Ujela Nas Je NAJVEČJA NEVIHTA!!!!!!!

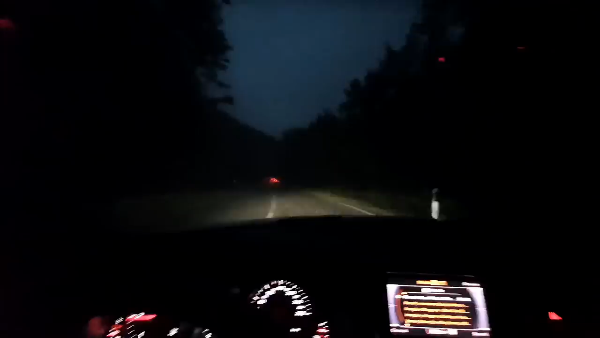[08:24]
Z trajekta prijemo dol v neko neurje. To se čist nič ne vidi. Ne mor se hitrej pera. Holika molika, kaka neurja, co danes? Plavali bomo nazaj do trajekta, Sanja, dobesedno. Po avtocisti se vozimo še aset.